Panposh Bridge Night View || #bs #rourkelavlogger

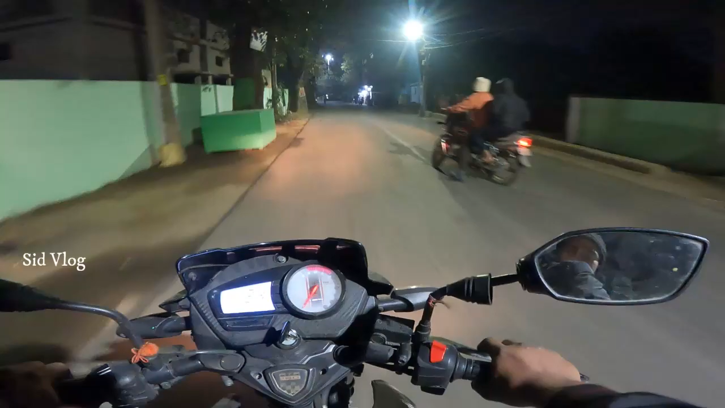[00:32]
अब लोग जाने वाले हैं आप लोग को दिखाएंगे जो हम लोग का पानपोस्ट ब्रीज तिलाला भी टाइम हो रहा है 842 और बहुत ज्यादा थाइम तो नहीं बोलूंगा उतना ज्यादा नहीं लग रहा है
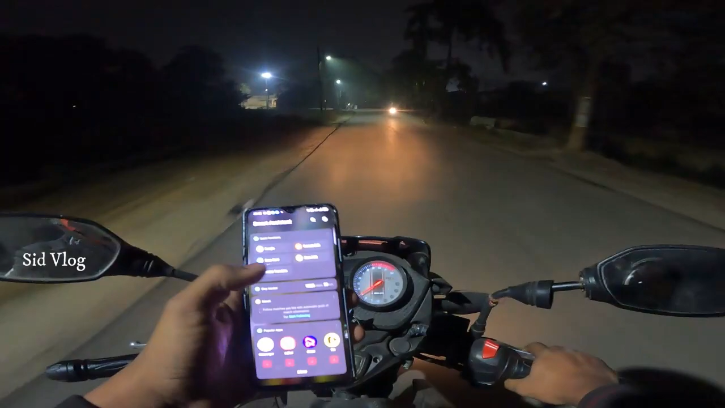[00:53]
कि नॉर्मल खंड है ज्यादा थंड अभी नहीं है मौसम बढ़िया है और श्टोटा भाई के साथ निकल गए है यह हम लोग का अभी
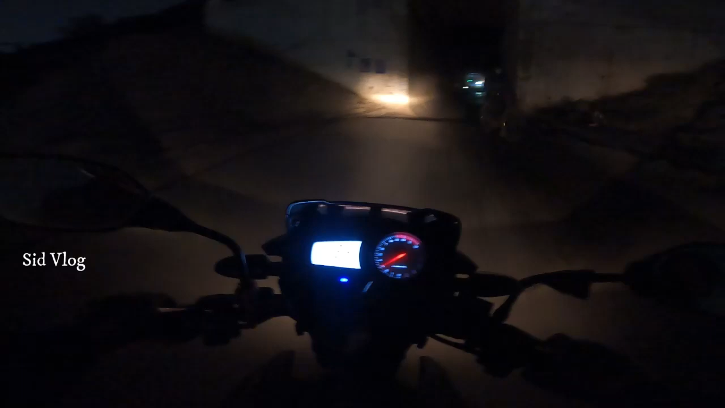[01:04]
पार होंगे जो कि है पानपोस्ट ब्रीज का गुपा जो कि बहुत मज़ा आता है इसमें
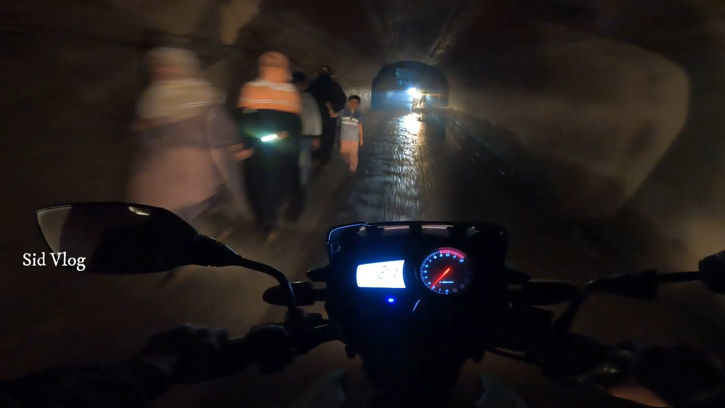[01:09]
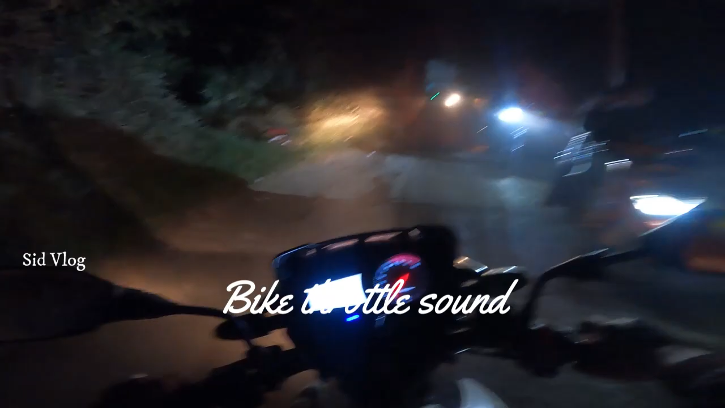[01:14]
कि हम लोग सेतन तरफ जाएंगे जिख सकते हैं कैसे अंधेरा अच्छाया हुआ है आगे यह है पानपोस्ट प्रीज को अच्छा थोड़ा बनाना चाहिए ना कोई विरात को उतरता है कि तर जाता है कि जो नहीं पता नहीं है सांसुन इलाखा गूम
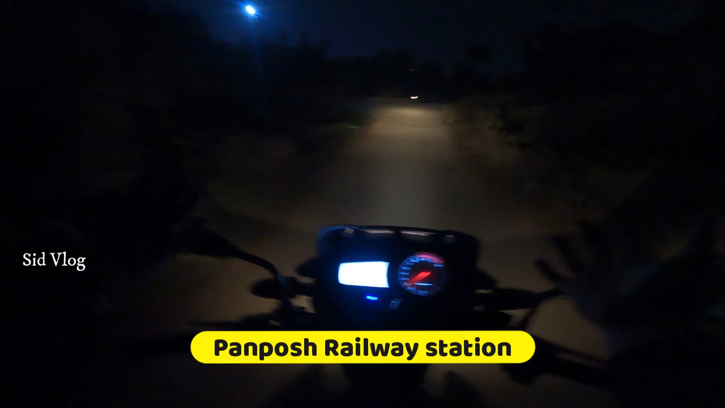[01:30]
नाम से हर यह जाए चल कि में आपनी पानी क्या हुआ स्टेश्मन का बाहर में पानी